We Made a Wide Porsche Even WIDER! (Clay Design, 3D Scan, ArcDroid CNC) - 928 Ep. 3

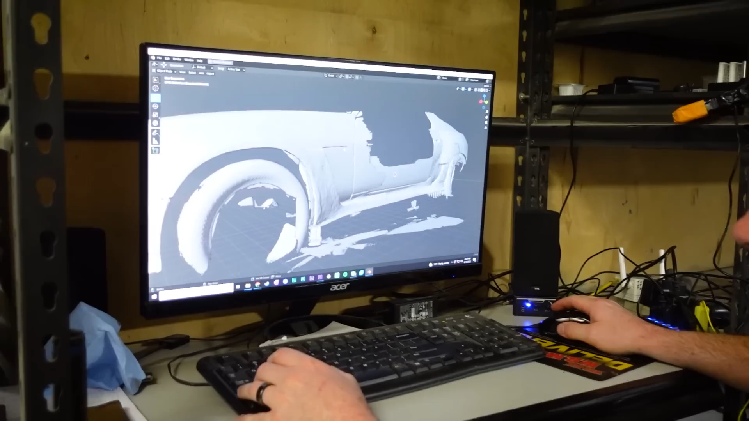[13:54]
You can see that even on the lowest quality settings on the Creality 3 CR-Scan01,
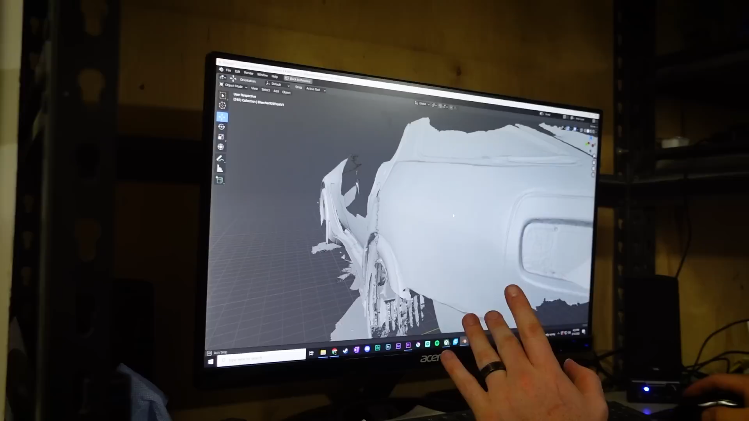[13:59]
it actually does look pretty decent,
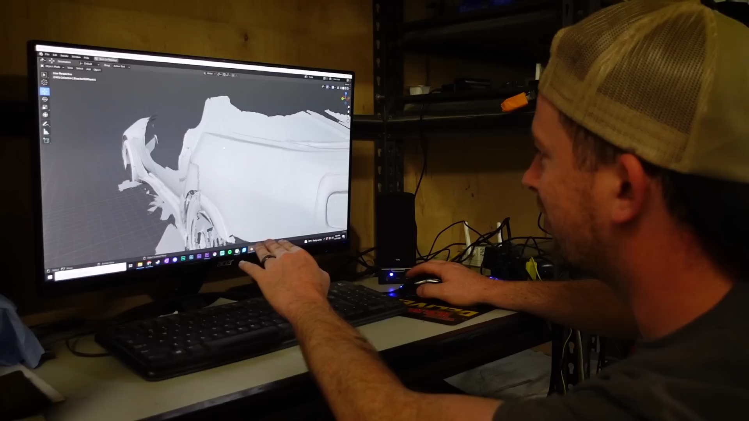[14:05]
and I could have bumped up the quality and the frame rate on it and gotten a better image, but the laptop that I was scanning with is absolutely horrible,
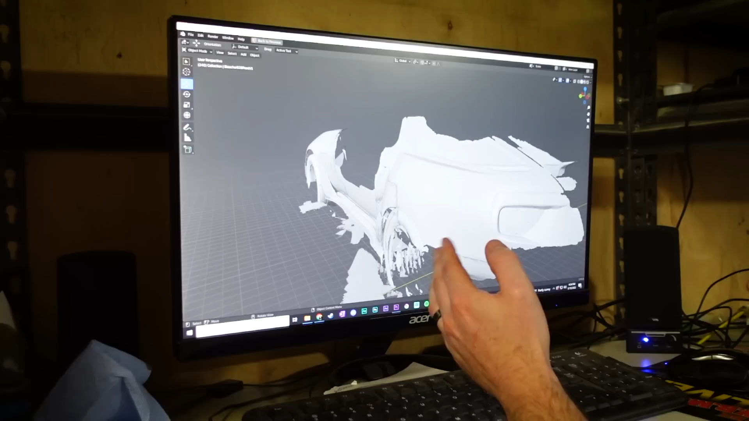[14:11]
and it would take forever, and it had issues, so I just did a low quality, because I really need to look at it anyway just for the general shape.
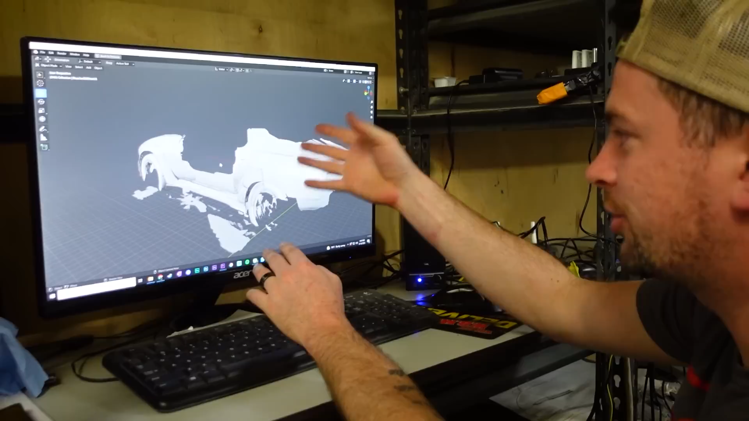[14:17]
Now, this computer in here is much better, but I didn't want to drag it out in the shot for the scan with right now.
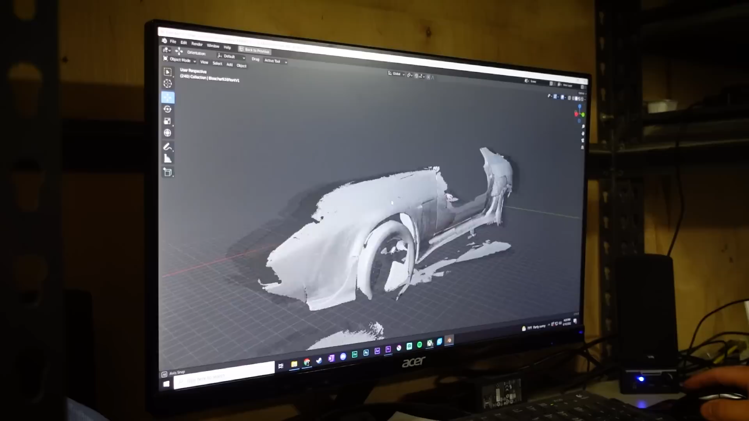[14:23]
So, that's the scans. I'll be able to actually layer those on top of an actual 928 model if you wanted to,
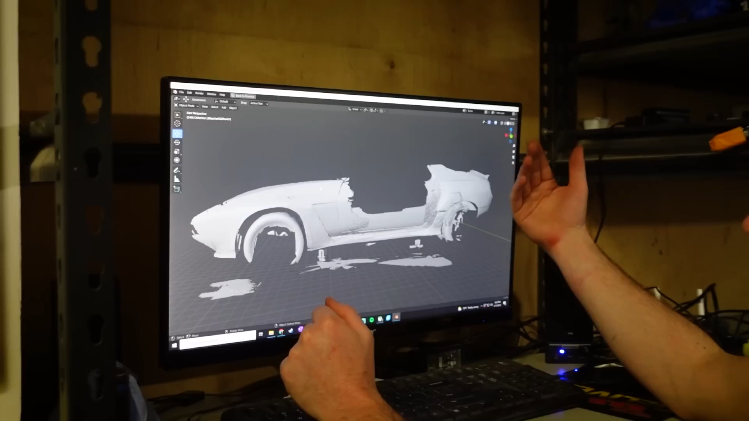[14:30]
to do renderings, and then, but yeah, what I'm going to really do is use this as a guide to the individual box for each panel,
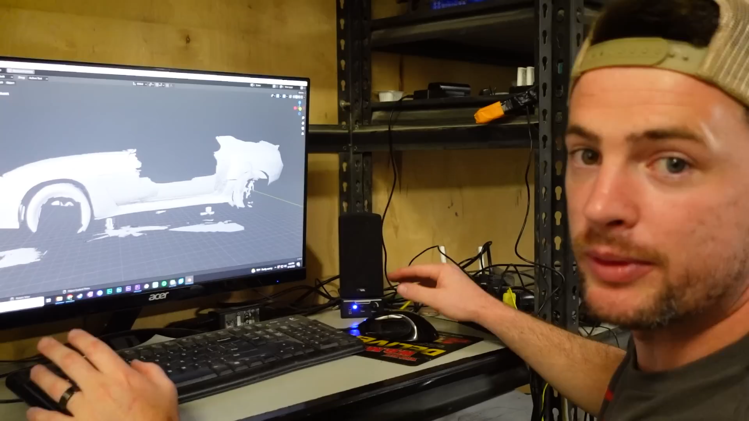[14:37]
and then go through that process, so I'm pretty stoked on that. So, it came up pretty good.